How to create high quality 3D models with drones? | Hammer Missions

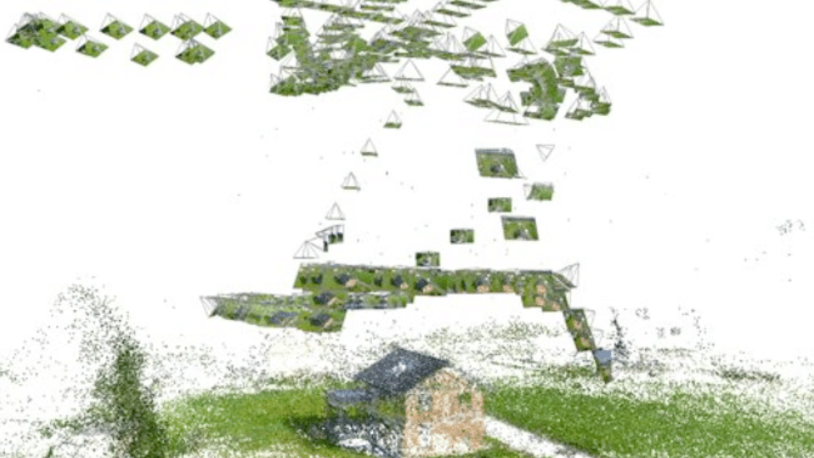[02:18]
the common features in these images to be able to estimate the 3D position of each one of those features in a 3D space.